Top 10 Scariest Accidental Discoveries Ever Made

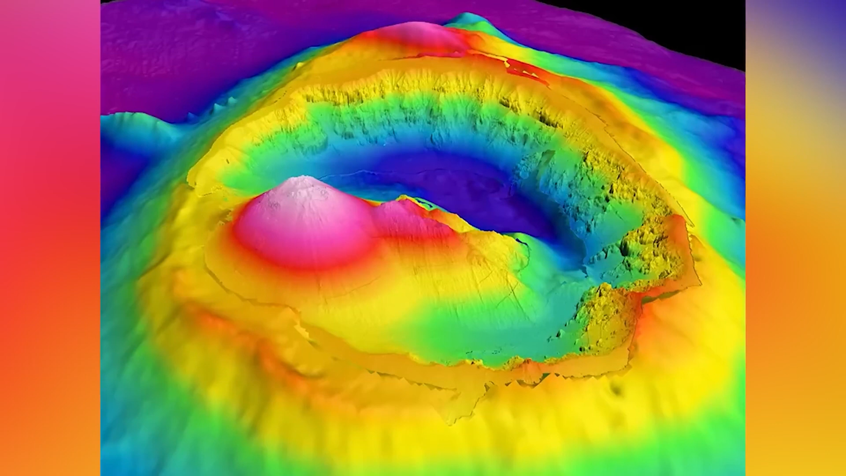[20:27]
Initially, scientists thought that methane under the sea floor, it was just coming out to say hello, maybe that's the reason for these indents, and then they of course left a crater.